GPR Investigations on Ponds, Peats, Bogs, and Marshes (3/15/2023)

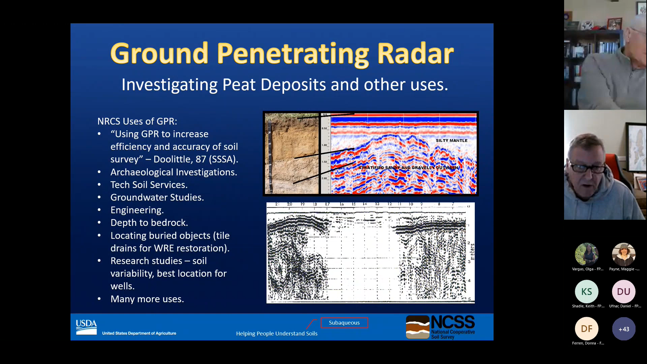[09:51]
frpp make sure there's no you know issues with contaminants or anything like that and then a lot of use for research um research studies i'll kind of show those uh again if you're doing research on a on a field it's best to run the radar around and try to find what the variability in the soils are uh so the area we're focusing on is southeastern massachusetts this is
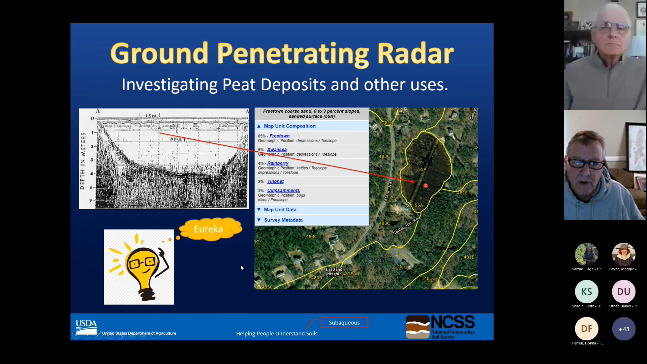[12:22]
talk about a little later but once we ran that we said oh the radar works really well on these acid peat soils or histosols that we have so um if you're not familiar with what a kettle bog is
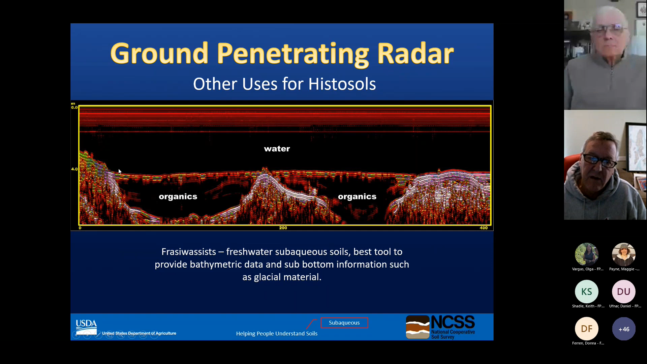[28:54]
because a lot of them have very thick sav and the acoustics don't go through the sav but the radar doesn't even care about the uh the sav so it's way better to use for um bathymetry than standard acoustic methods and that's just a map showing a freshwater subaqueous soil survey with our new uh tuckertown soil which is a um frosi wasis separate um frosi wasis soil so that radar profile is kind of going right across and